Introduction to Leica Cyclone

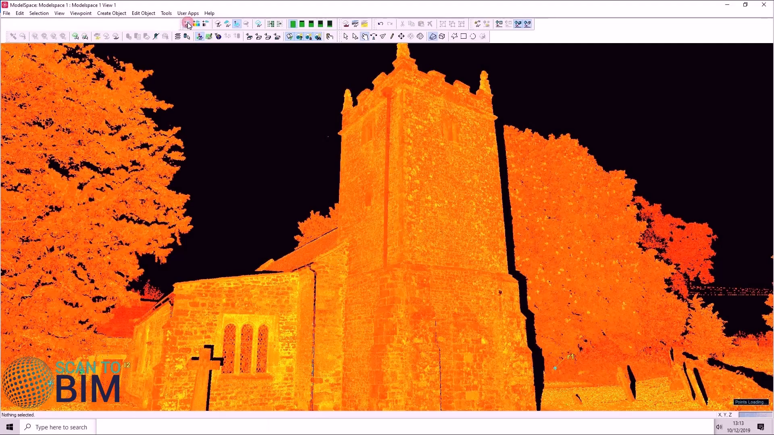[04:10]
You can also colorize the point cloud by RGB and by grayscale intensity. If we press S, you can see the cursor changes to a bullet symbol or a target symbol.
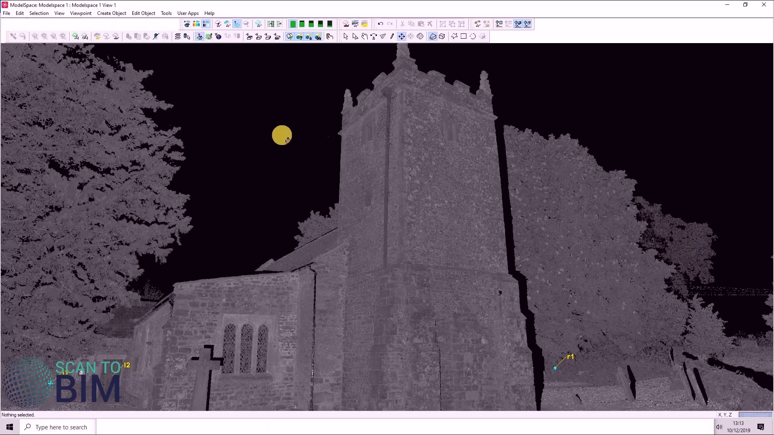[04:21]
You can then left click on any given point and that becomes the point about which you orbit.
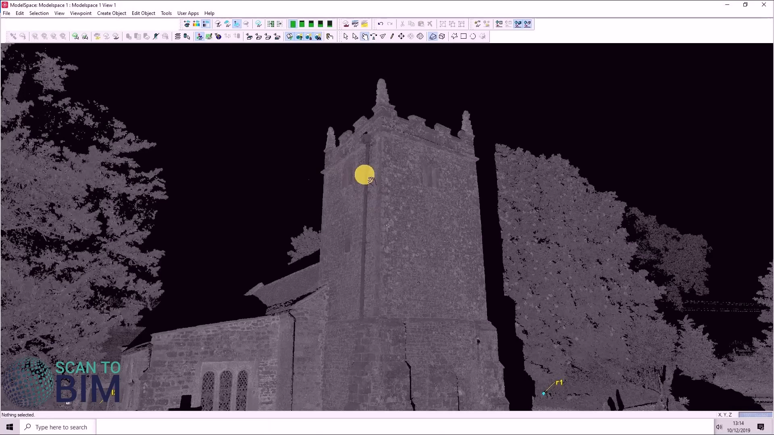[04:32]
If you hold down the center wheel on the mouse, you can see the cursor has changed again. If you pull the mouse backwards, we zoom in and if you push it forwards, we zoom back out again.
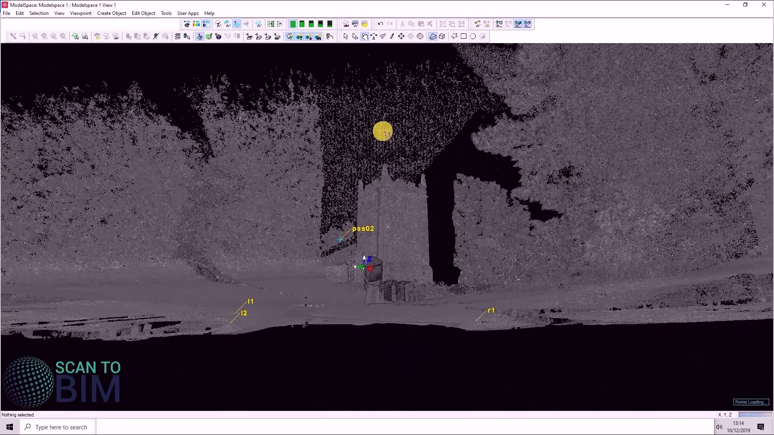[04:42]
If we just zoom in on the target, it can
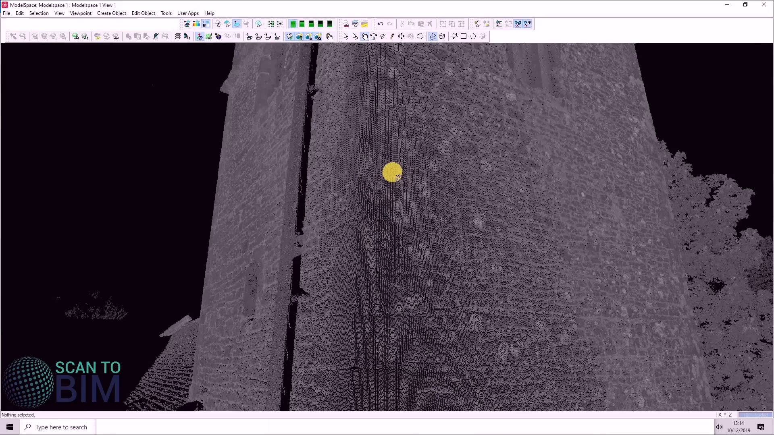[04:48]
hold down the left mouse button and move the mouse to the left
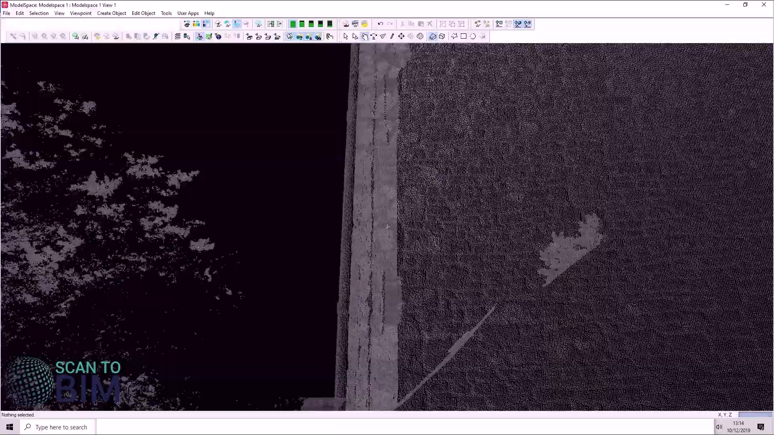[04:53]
and move the mouse to the right to orbit about the point.
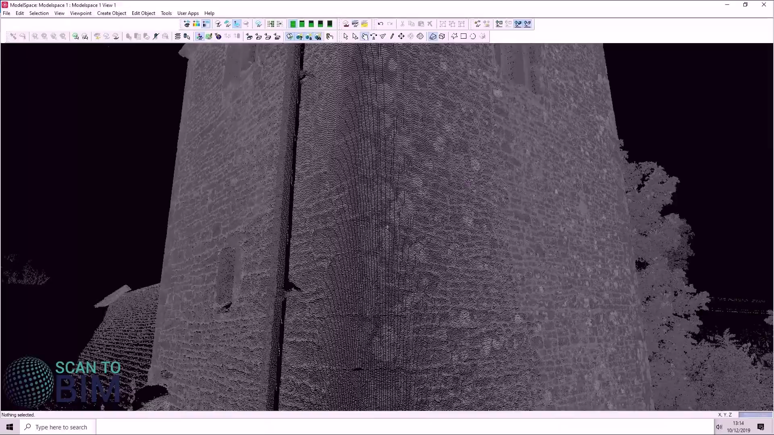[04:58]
You can also push the mouse forwards and pull it backwards to look up and down.
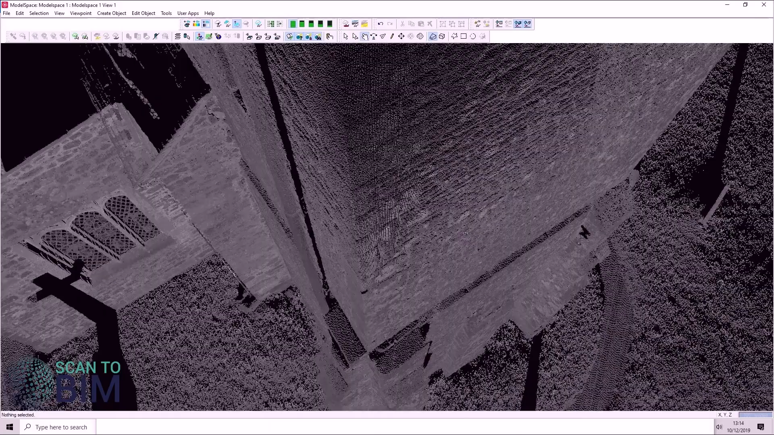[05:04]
Also, if you right click with the mouse, it changes you into a pan mode. So if you move the mouse to the right and to the left
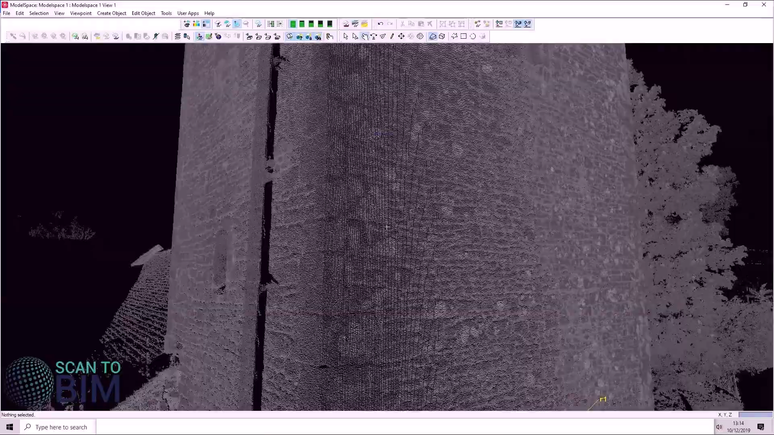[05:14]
and also up and down, you can pan around the point cloud.
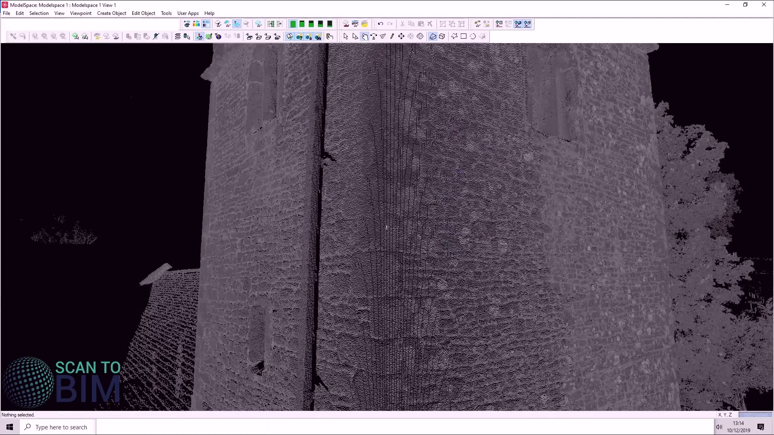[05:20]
If we zoom in on this little bit of wall, you can see the size of the points.
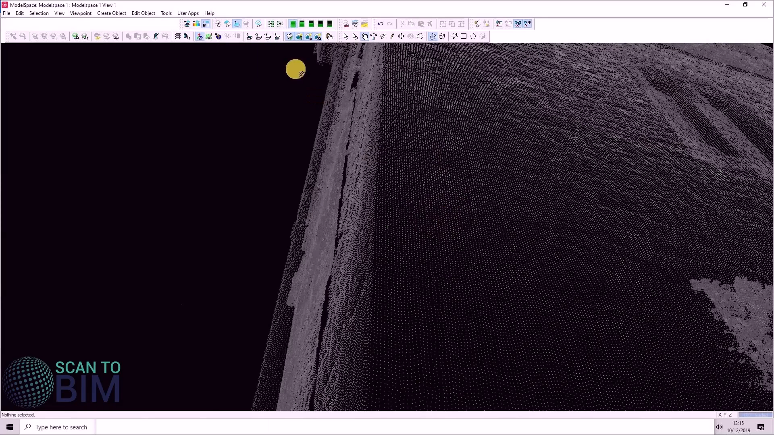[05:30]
We can make the size bigger, make the surface look more continuous
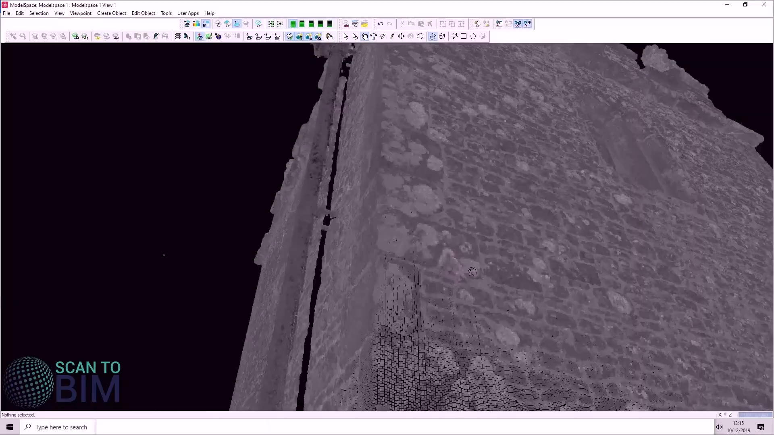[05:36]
and we can make the point size smaller again, see all of the individual points.
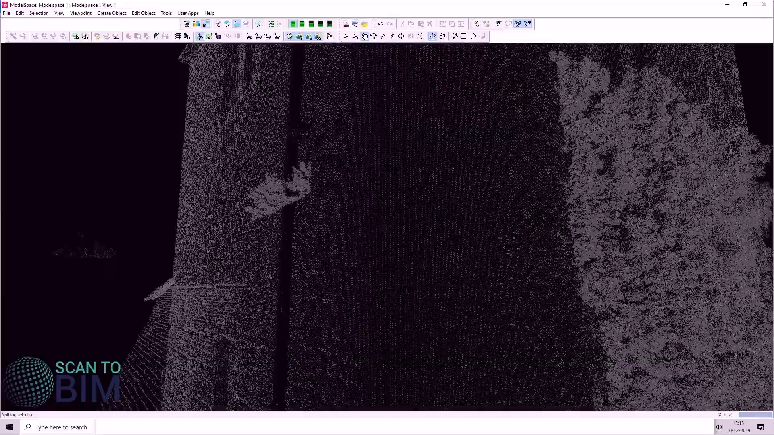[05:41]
You can also choose to view the data in orthographic mode, toggling between perspective and orthographic.
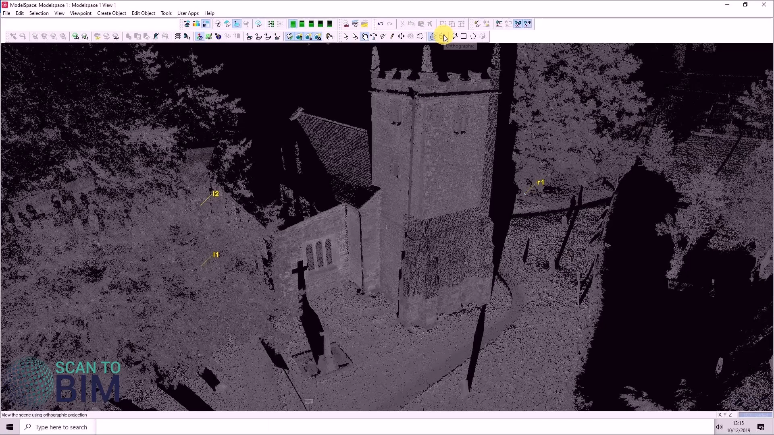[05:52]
And there are preset views here and look at the data from the top view. You can also choose left, right and front view.
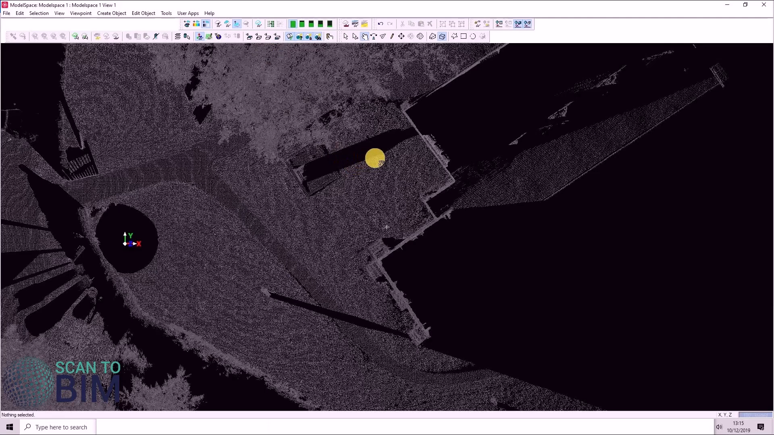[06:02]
These views are more useful when you've defined a coordinate system. Join us in part two, where we'll look at registration within cycling.